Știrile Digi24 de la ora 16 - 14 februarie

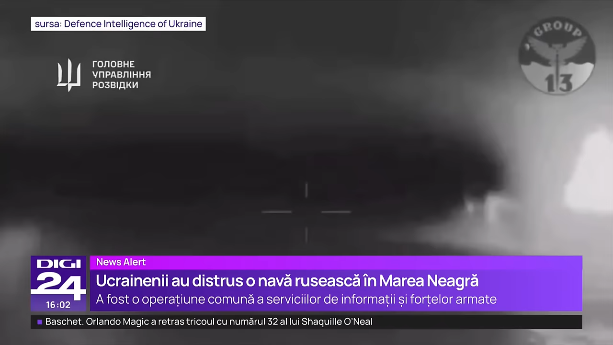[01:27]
1975 și 1991. Ele pot transporta un echipaj de maxim 98 de marinari, 340 de militari, 10 tancuri sau 12 transportoare blindate și până la 500 de tone de provizii și echipamente.
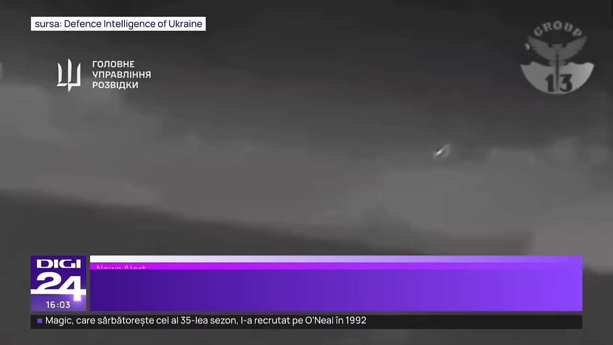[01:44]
Nu este de mirare că rușii fac tot posibilul să găsească nava pierdută, chiar dacă a ajuns pe fundul mării.
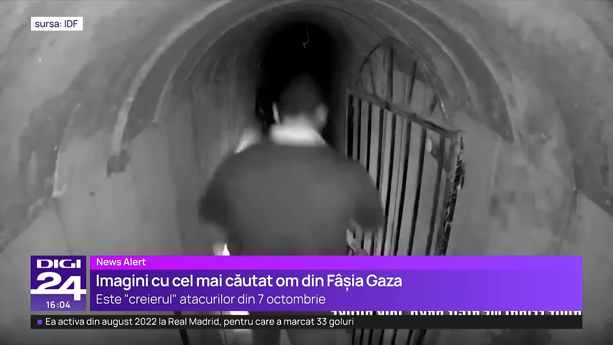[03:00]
Yahya Sinwar a fost surprins de o cameră de supraveghere în timp ce fuge din calea armatei israeliene la 3 zile de la atacuri.
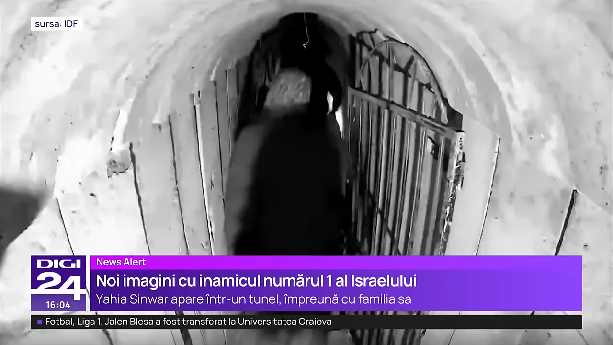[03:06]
Clipul, un minut de imagini, a fost dat publicității chiar de armata israeliană, care susține că filmarea a fost făcută în Khan Yunis,